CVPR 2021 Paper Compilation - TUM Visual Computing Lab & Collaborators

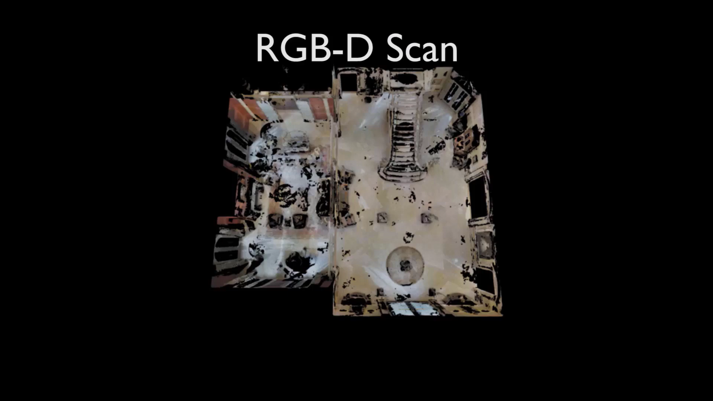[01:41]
We propose a 2D view-guided synthesis, leveraging differentiable rendering of our predicted 3D scene. We render views of our 3D predictions and compare them to the target images,
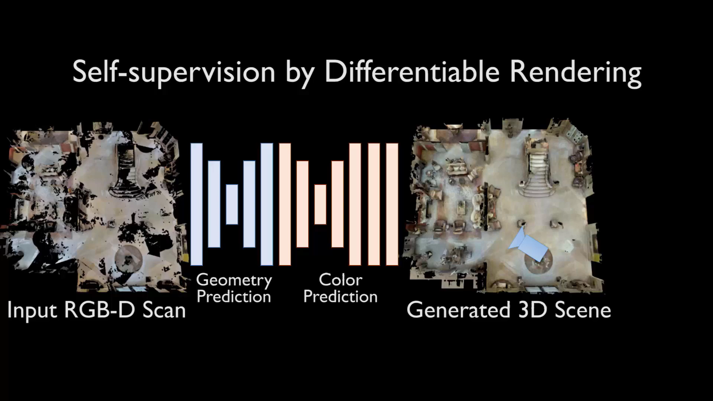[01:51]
which are complete in each individual view.
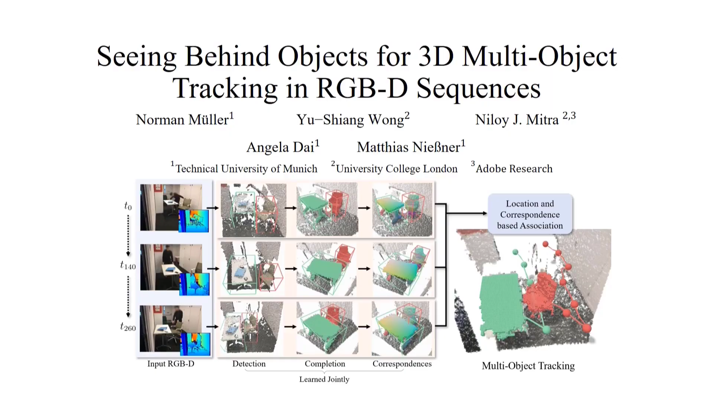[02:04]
We present a novel 3D multi-object tracking approach from RGBD sequences.
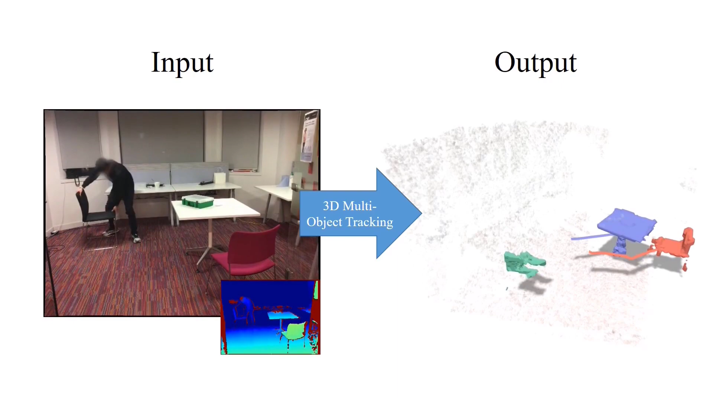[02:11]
Tracking objects between different frame observations can be very challenging in many real-world scenarios.
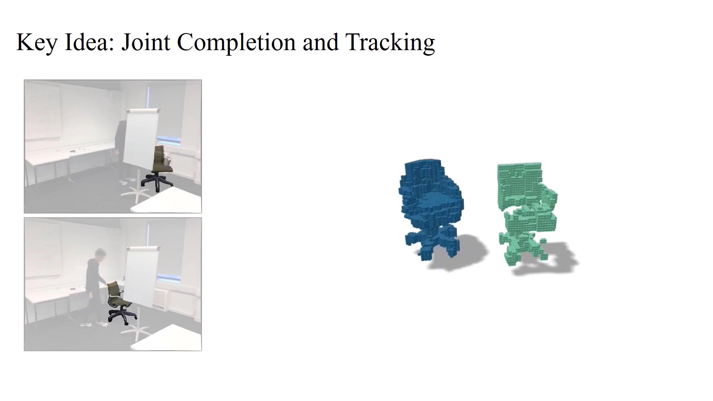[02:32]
to maintain persistent object correspondences for robust tracking. We compare our method with state-of-the-art methods such as mid-fusion and a mask-RCNN-with-ICP-based frame-to-frame approach.
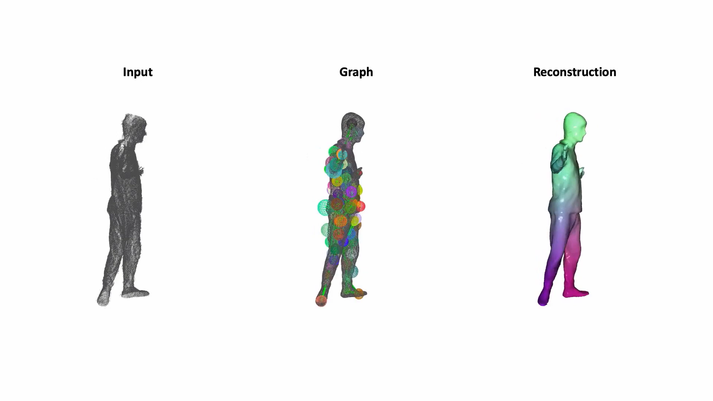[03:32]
Even with this coarse temporal resolution, our method is able to handle fast motions, predicting a consistent graph and a consistent surface.
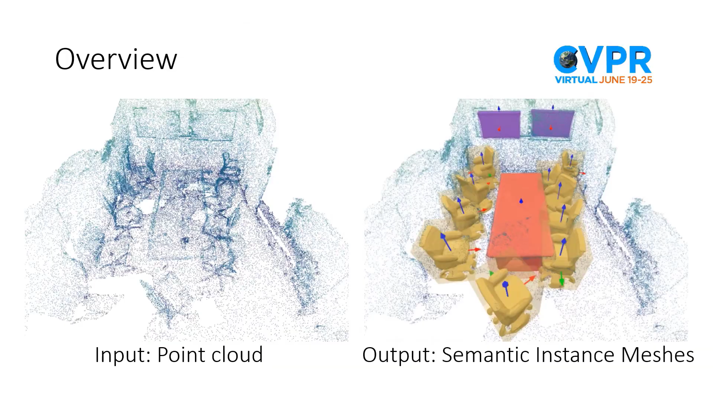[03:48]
Given a sparse point cloud scan of an indoor scene,
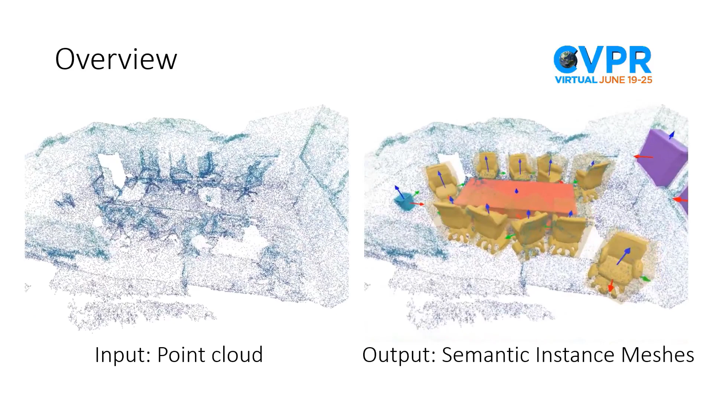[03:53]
our method jointly detects and reconstructs object meshes at the instance level.
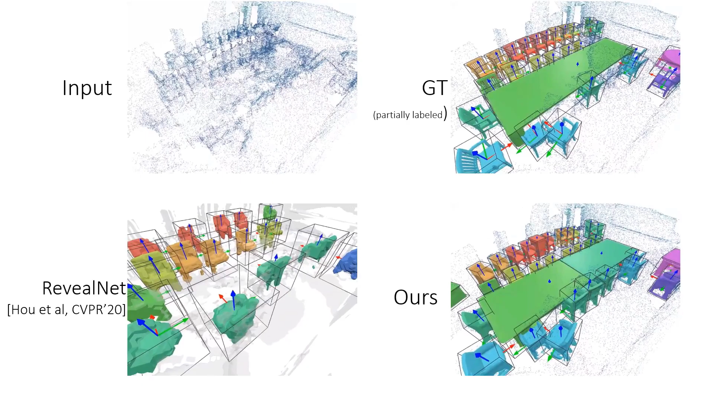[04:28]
From the result, we can see that our method can produce high-quality meshes points with plausible object poses comparing with the state of odds.
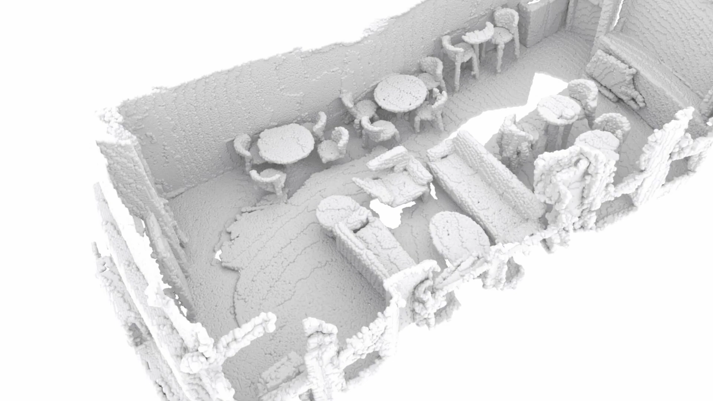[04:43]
Consider a scenario where there's a limited budget for point annotations.
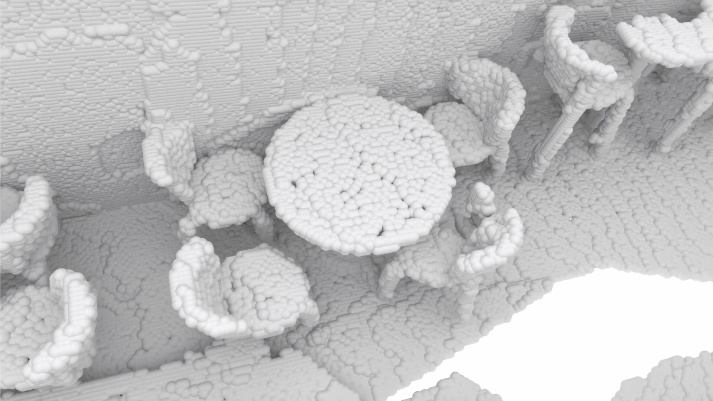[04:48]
Instead of annotating every single point, we identify a small set of exemplary points to label.
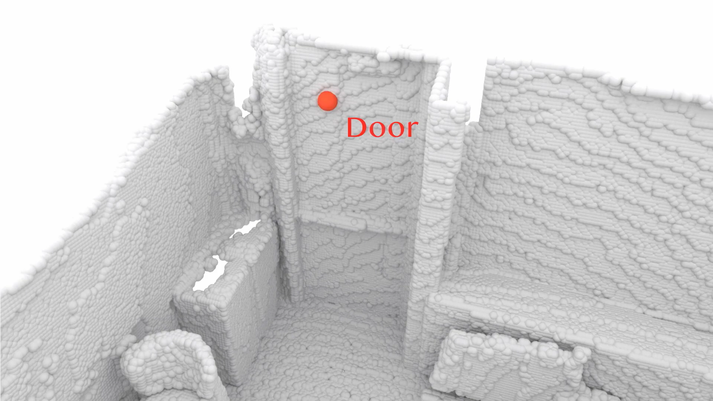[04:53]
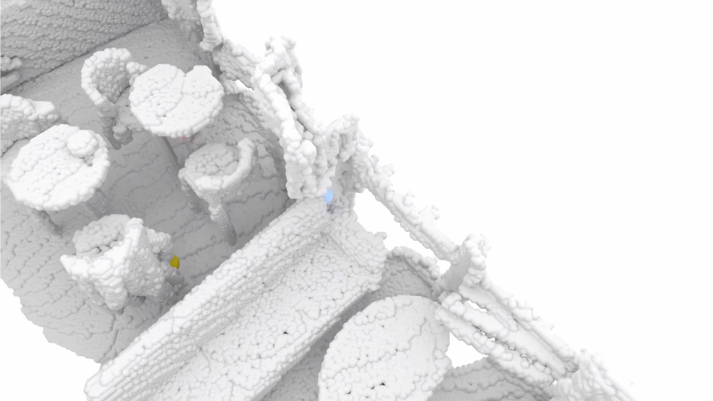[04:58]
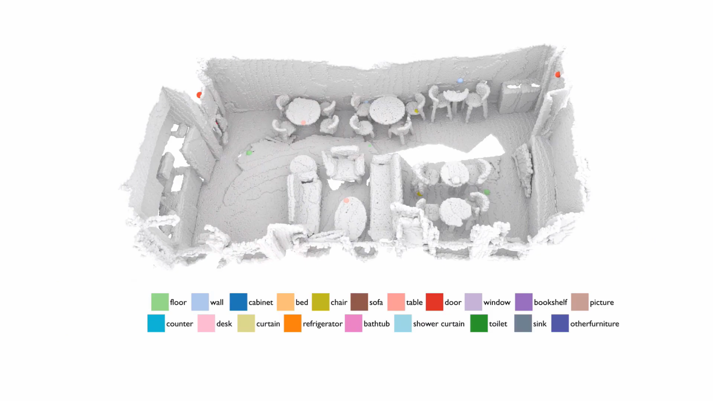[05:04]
We show instance segmentation from our model trained with only a few annotated points.
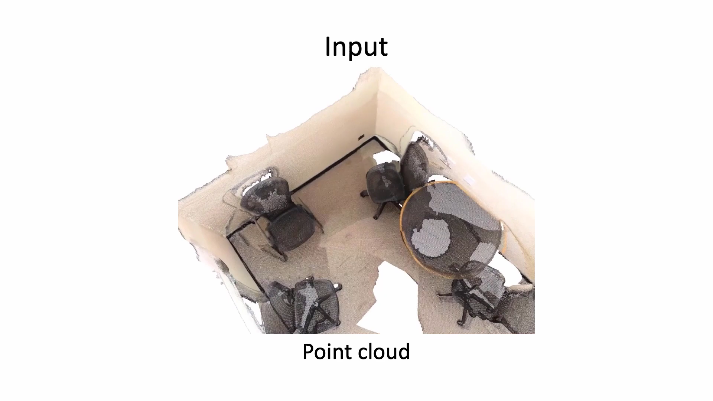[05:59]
Our method takes in as input a point cloud with color and normals. The object detection backbone that infers are bounding boxes for each object.
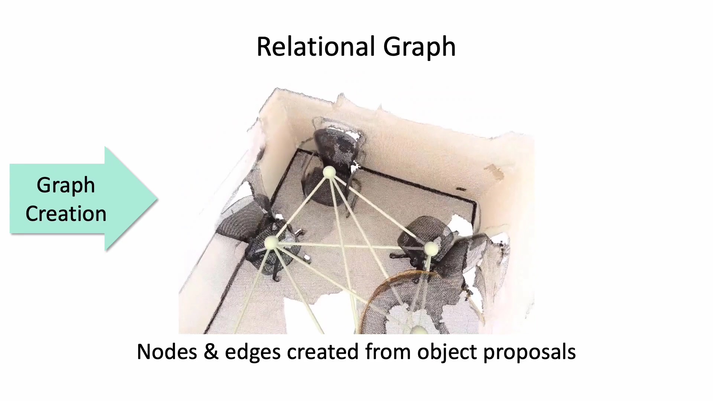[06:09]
The created scene object graph is fitting to the proposed relational graph module.
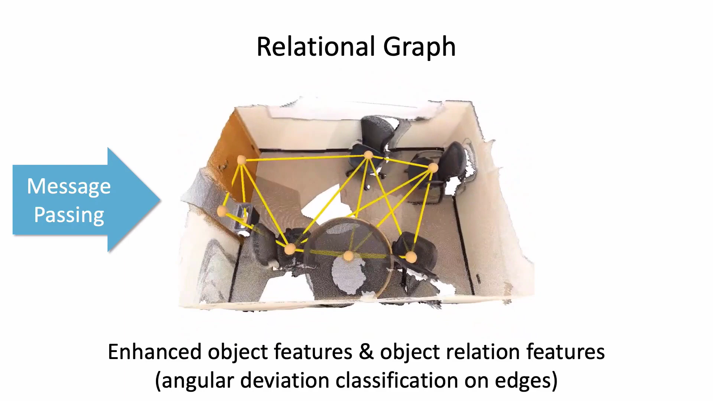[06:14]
Then, our context-aware attention captioning module takes in object and relation features to generate object descriptions.